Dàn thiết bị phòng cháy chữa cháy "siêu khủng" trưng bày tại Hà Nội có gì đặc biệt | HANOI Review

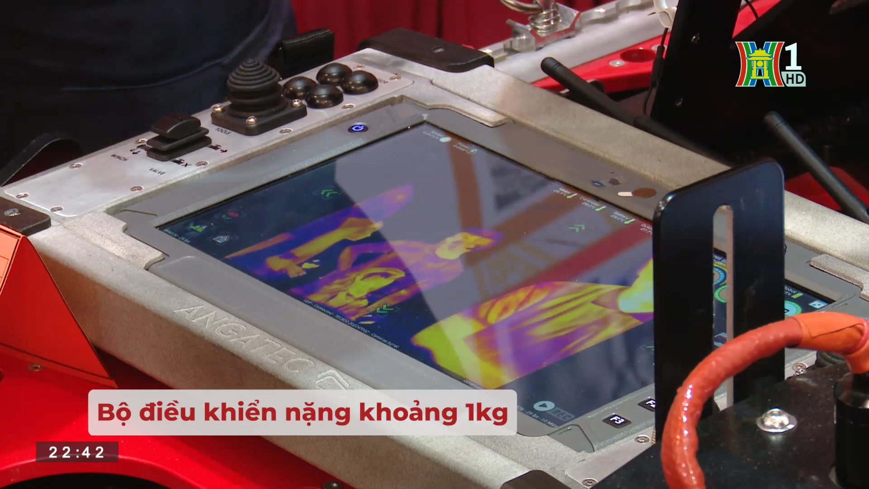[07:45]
Có 1 cân Anh có thể cầm lên được không?
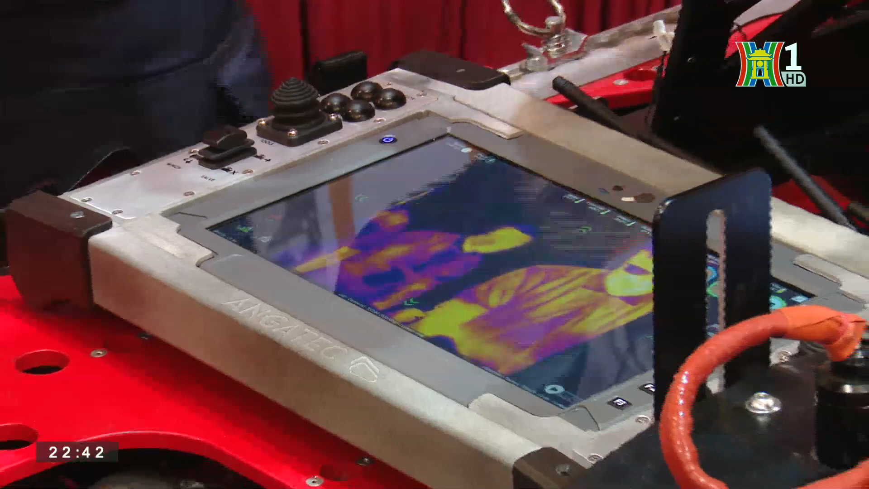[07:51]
Anh có thể cầm lên được không? Ờ như vậy là cũng không quá là nặng
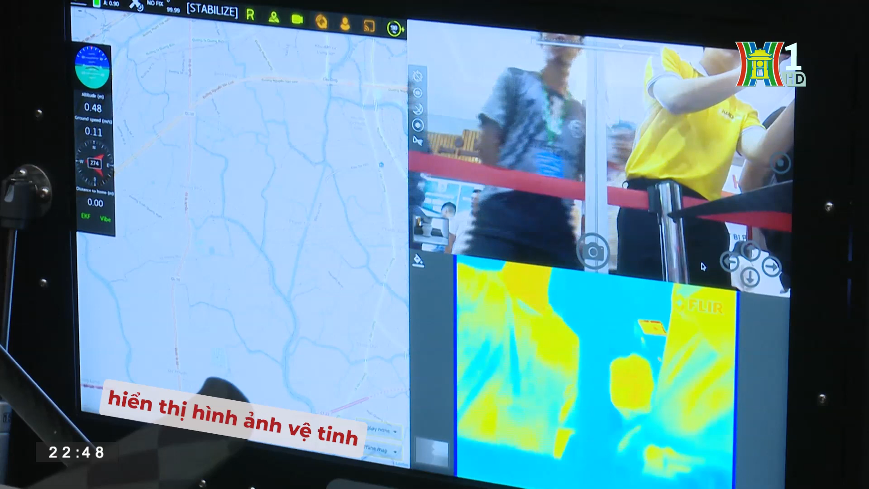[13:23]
Đối với bên phải thì nửa trên bên phải là hiển thị đối với cái camera quang học thường Và nửa dưới bên
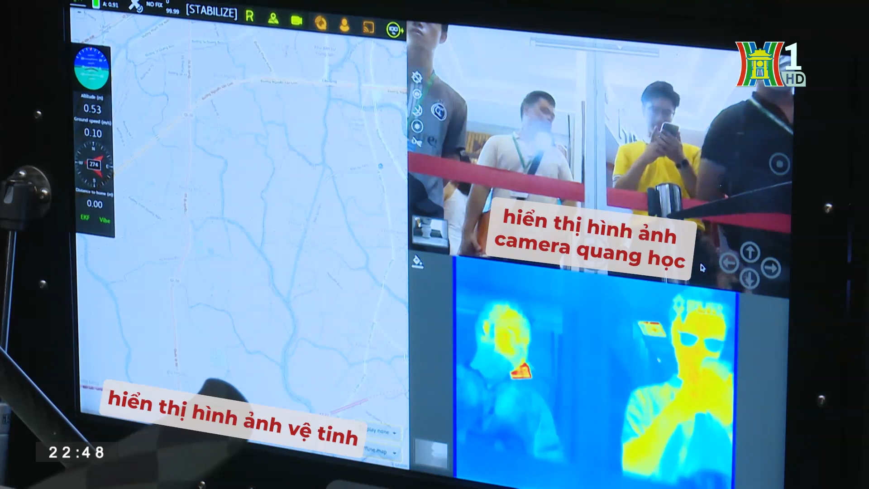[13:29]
phải là hiển thị hình ảnh của camera nhiệt